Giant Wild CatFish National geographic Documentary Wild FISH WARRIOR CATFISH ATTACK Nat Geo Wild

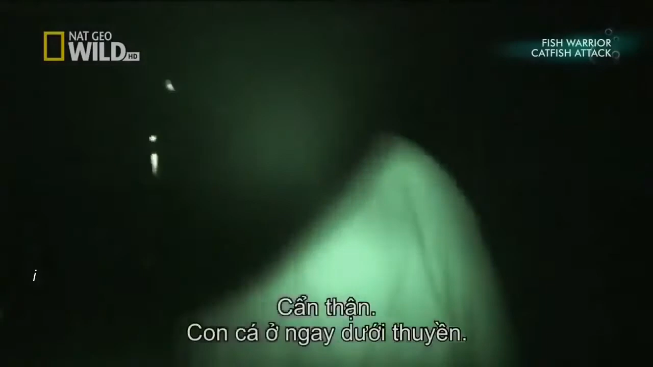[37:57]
But be careful, the fish is just under the boat and it looks, the fish is big.